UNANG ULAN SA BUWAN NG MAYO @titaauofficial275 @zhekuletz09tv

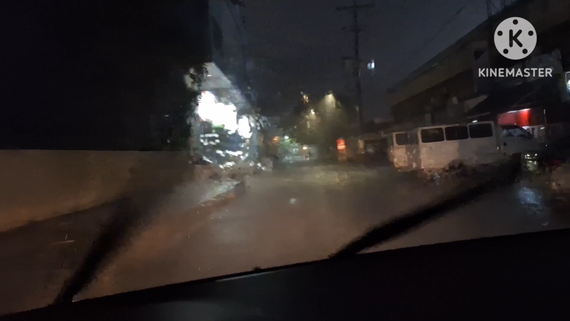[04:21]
Kasi mahirap pag kinabot tayo ng ano. Lalim. Ano? Bilis ng ano? Bilis lumalim ng tubig. Ah! Lalim na agad dito. Tubig na agad dito.
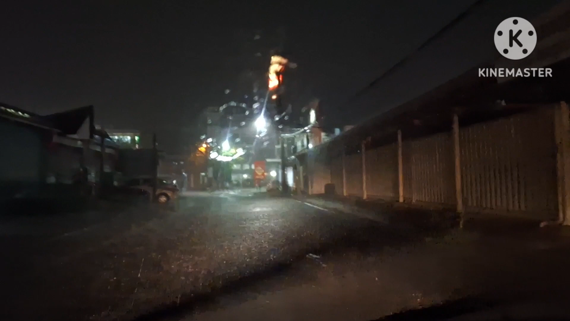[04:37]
Oh. Oh.
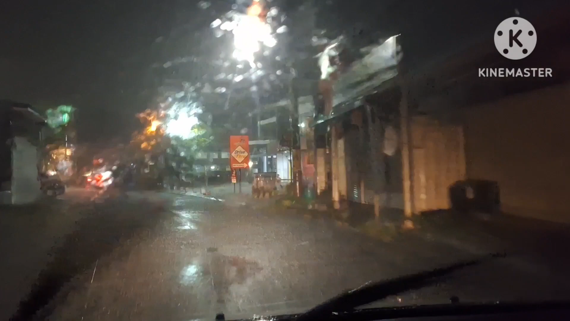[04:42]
Sana, hindi pa ganun kalalim sa may gate. Ay, lakas! Grabe ang lakas! Grabe ang lakas ng ulan! Woo! Ang unang ulan ng Mayo.
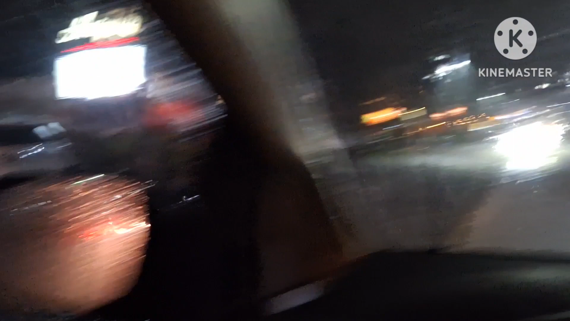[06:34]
Yan, yan o, yan o, yan o, yan. Umaapaw na nga o. Yan o, yan o, yan o, yan o. Kotse na yan o, yan o.
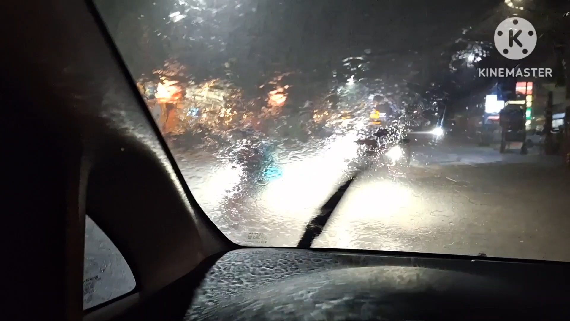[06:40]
Ayun, mga motor na yan o, yan o. Yan o, may tubig na nga, yan na. O, lumalalim na nga. Lumalalim na nga ang tubig. Ito nga, ito ang lugar na to, yan o. O, yan o, may tubig na o. Wow, yan, sabi ko na eh. Mabutin pa ako ng mga... Siguro, kahit siguro mga kalahating oras,
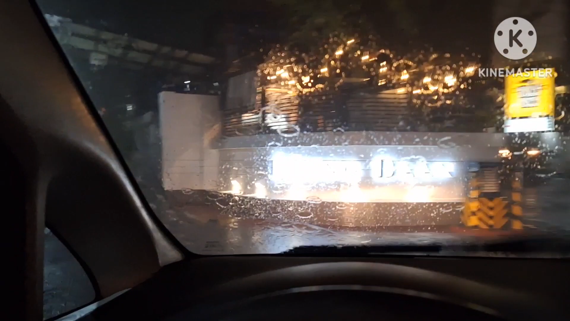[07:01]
pag inabot ako ng mga ganun katagal pa, hindi na ako makalusot. Maho. May kanal. Maho!
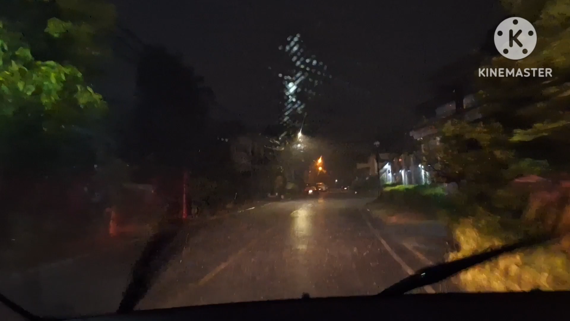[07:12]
Ayan, dito tayo. Lapit tayo sa loob. Lapit tayo sa bahay pala. Thank you, Lord. Grabe, lakas ng ulan, oh. Kalakas. Ano ba yan? Ang lakas ng ulan.
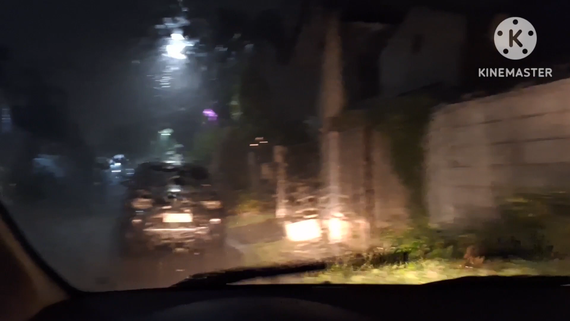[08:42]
Talaga ito kalakas na ulan, oh. Sarap maligo sa ulan. Park muna ako. Dito na si Mrs. Werda.